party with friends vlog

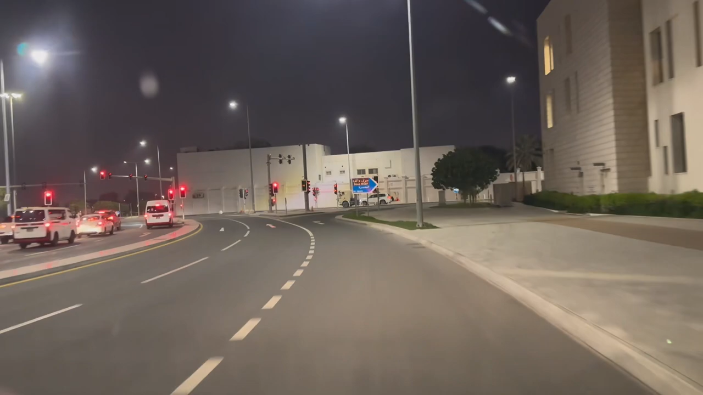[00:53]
सिटी सेंटर, हाँ, इधर भी तो देखो, दोबा का सिटी सेंटर है। तो पार्टी आज स्टार्ट पार्टी होने वाली है मस्त करके।
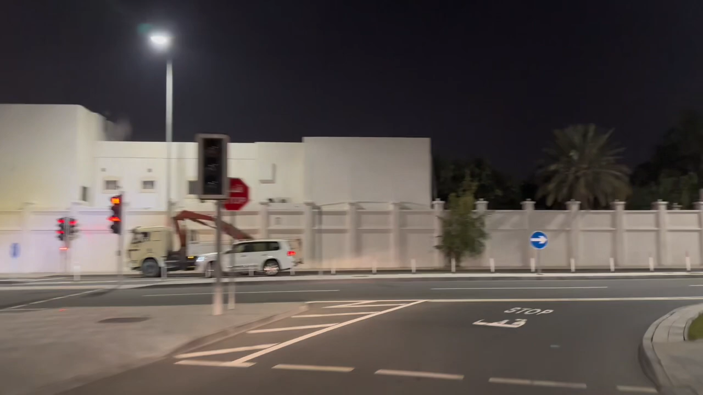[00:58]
माशाल्लाह, रोड बिल्कुल पूरी क्लीन,
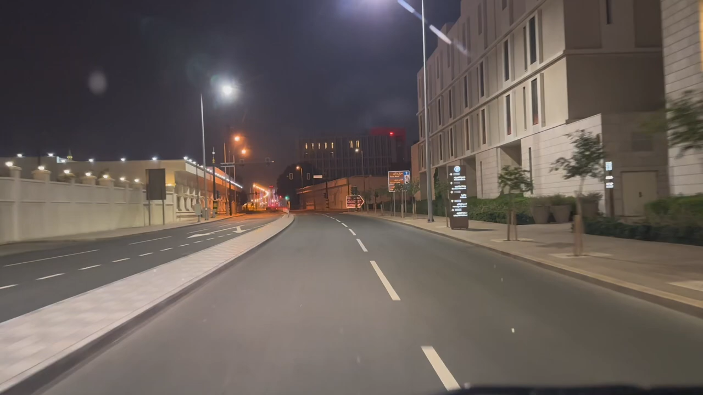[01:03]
साफ सुथरी रोड, पूरी रोड खाली पड़ी है। अभी वीआईपी गाड़ी जा रही है, गाड़ी वीआईपी है, लैंड क्रूजर जा रही है।
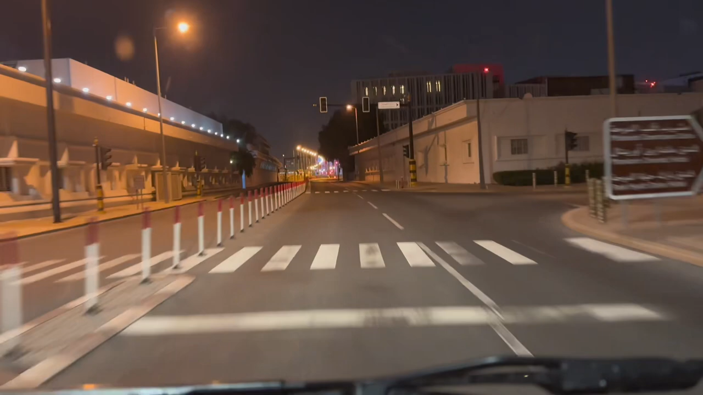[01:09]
हम लोग बैठे हैं लैंड क्रूजर के अंदर।
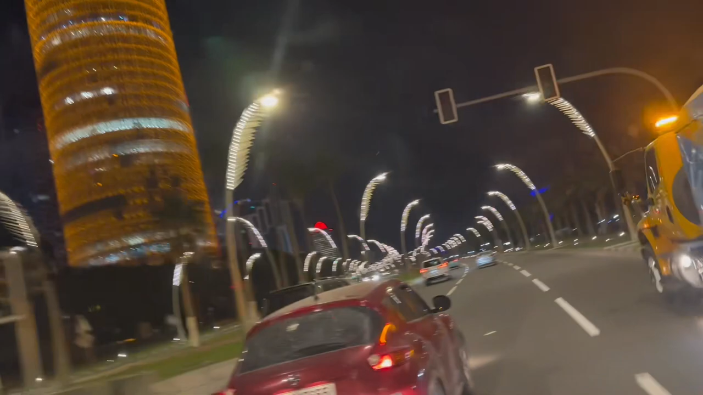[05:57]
ठीक है दोस्तों, गाड़ी चल रही बिल्कुल अपने अपने लाइन में चल रही, गाड़ी 120 से 130 की स्पीड से, गाड़ी कम होती नहीं यहां पे।